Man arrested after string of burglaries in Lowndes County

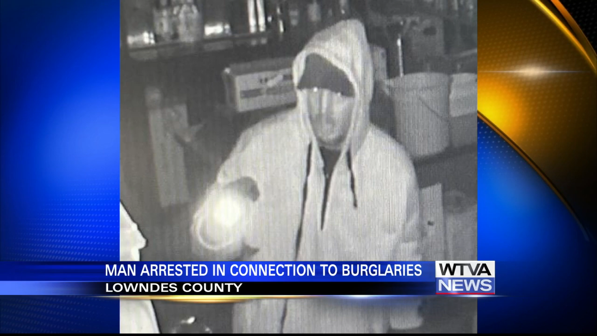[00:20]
Detectives were able to identify Spencer as the suspect from the security video. You're looking at a picture taken from that video. Deputies tried to arrest Spencer from his home, but he ran.